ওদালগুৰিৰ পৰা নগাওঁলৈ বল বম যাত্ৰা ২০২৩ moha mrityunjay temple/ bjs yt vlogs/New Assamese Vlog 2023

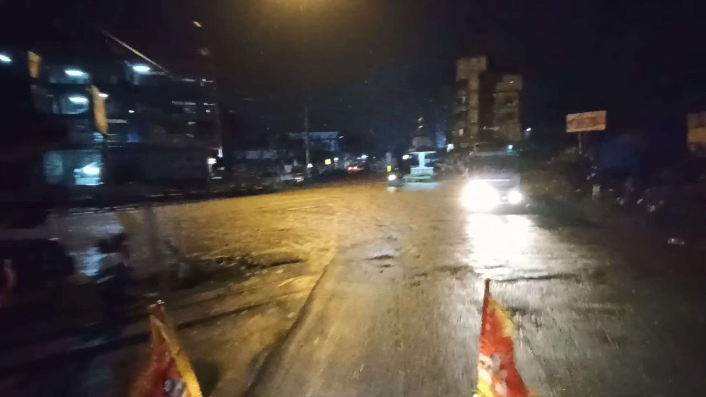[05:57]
আৰু এতিয়া চাওক এয়া পাই গ'লোঁ একদম বঢ়িয়া ৰাস্তা ফিনফিনীয়া চাওক আগত কিমান ঠেক
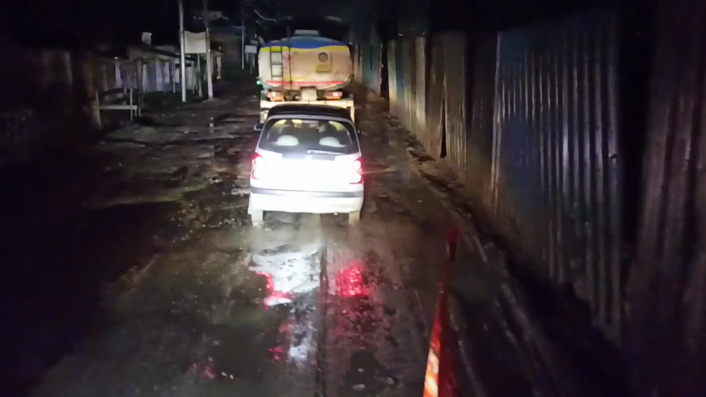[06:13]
চাহ খাই খাই যাই থাকিবলগীয়া হৈছে কেনেকৈ কিমান দূৰ যাব লাগিব এতিয়া নাজানো তো বলক কৈ থাকোঁ এনেকুৱা ফিনফিনীয়া ভাল ৰাস্তা দে